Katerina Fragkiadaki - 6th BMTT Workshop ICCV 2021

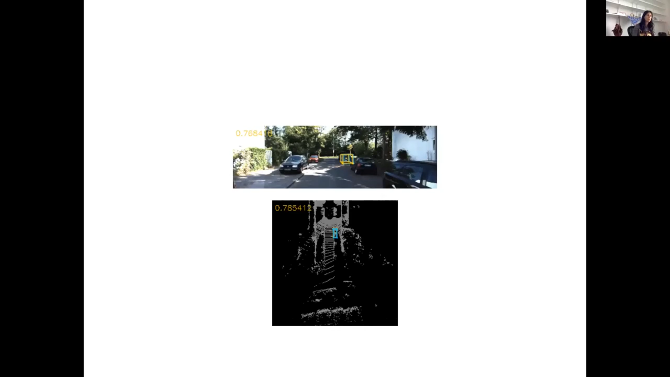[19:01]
So if you look at the features, what happens in these 3D feature maps, as the car goes on top of road,